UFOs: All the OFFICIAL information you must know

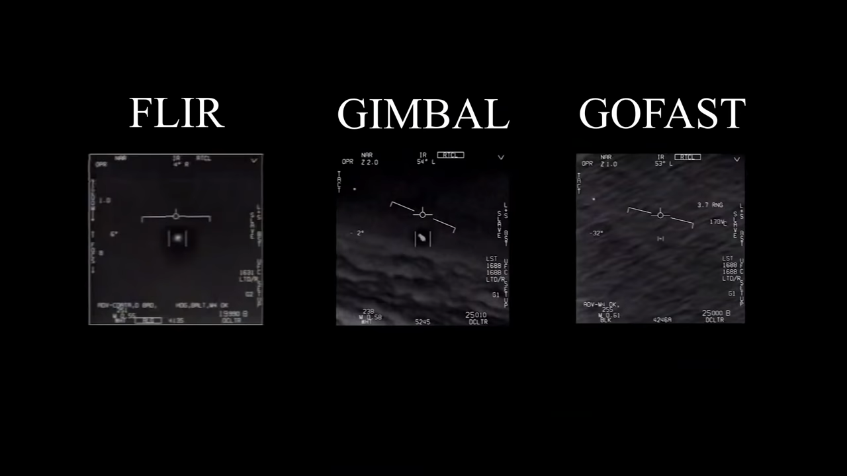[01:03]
By now you must have seen these videos. They were featured on most major news channels and seen on YouTube over 10 million times. The images show evidence of unidentified aerial
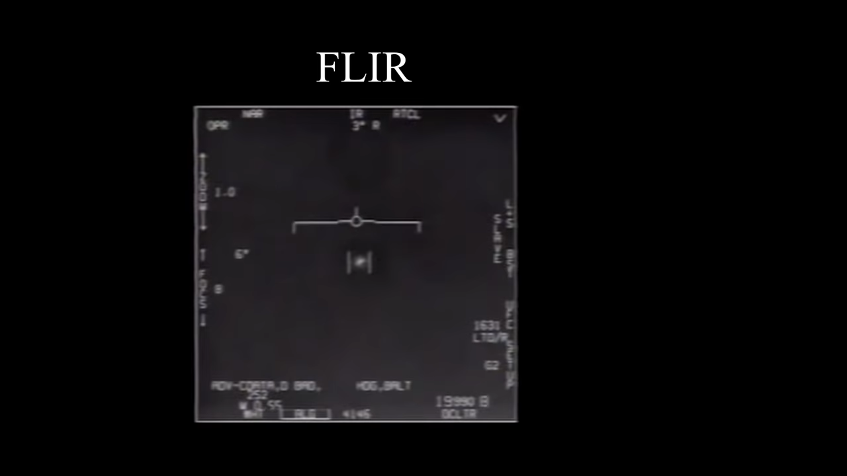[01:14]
phenomena and were confirmed as real by the Pentagon in 2020 after being leaked several years prior.
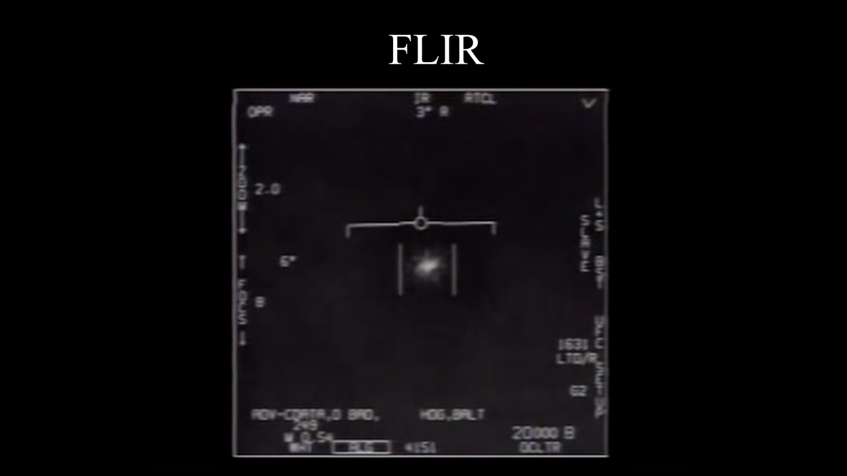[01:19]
Now, when I say unidentified aerial phenomena, I'm not claiming it's aliens, or even an aircraft.
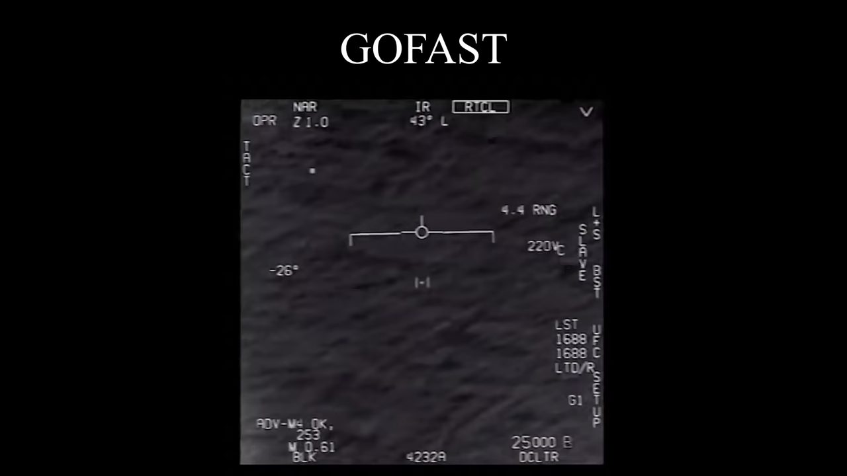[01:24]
Being official and real does not mean they are unexplainable or supernormal.
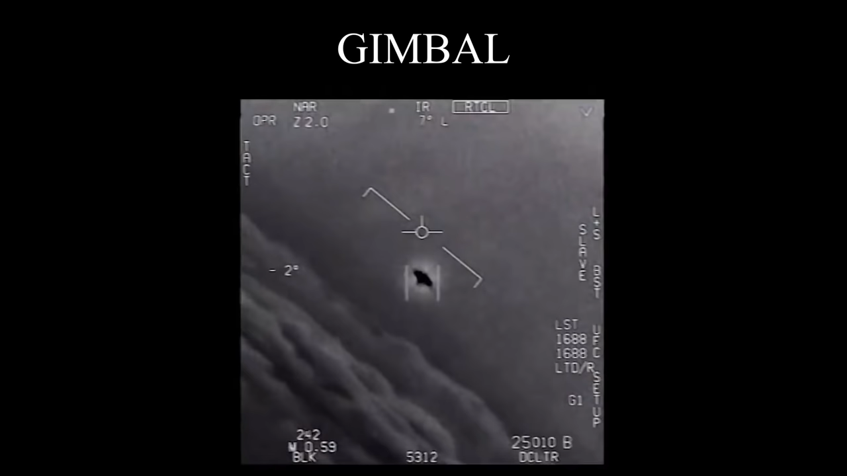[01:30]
It means only that government agencies have recognized the footage as not having been manipulated and not sharing an official explanation of what they are.
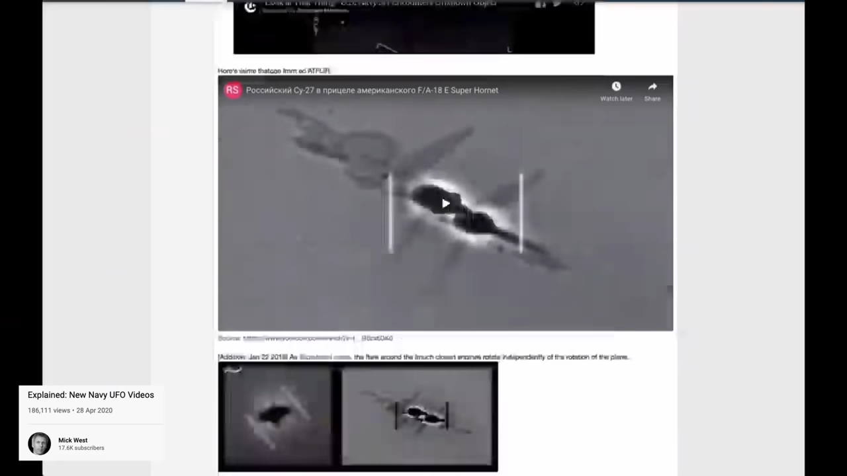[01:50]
The Fleur video is most likely a distant plane. The video was taken well after the film.
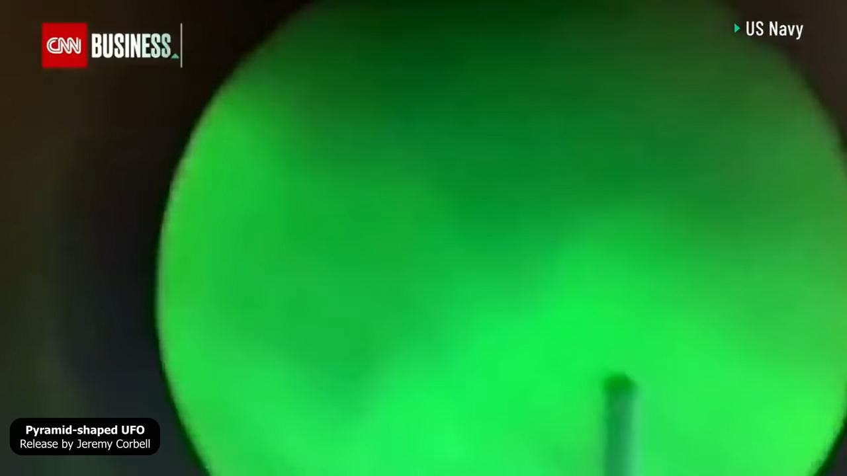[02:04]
This is one of the latest videos confirmed by the Pentagon as real and to be filmed by military personnel. It shows a triangle-shaped UFO.
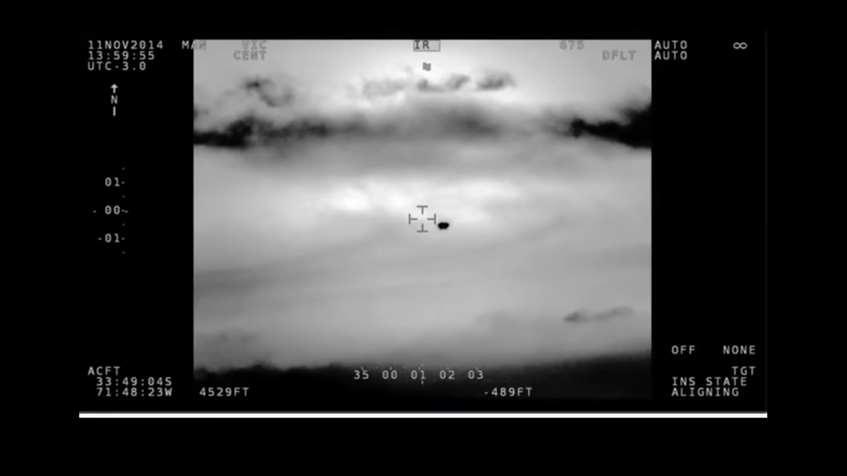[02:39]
Besides the videos we just saw, other information has been made public, both by the US and by governments of other countries.
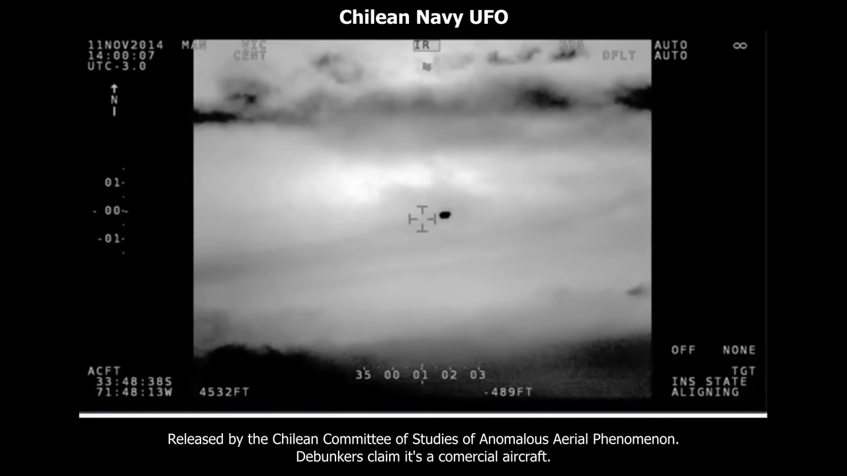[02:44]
For instance, this footage comes from Chile.
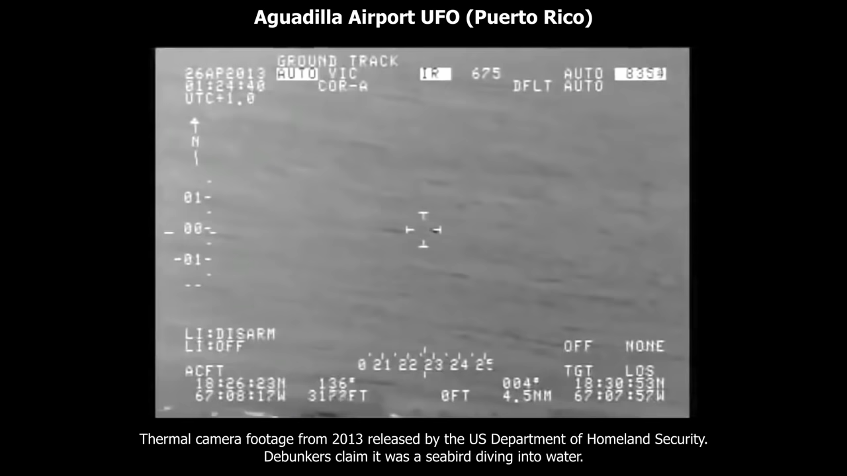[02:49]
There is also this footage shot in Aguadilla Airport, in Puerto Rico. And this, is a phenomenon regularly spotted in Norway.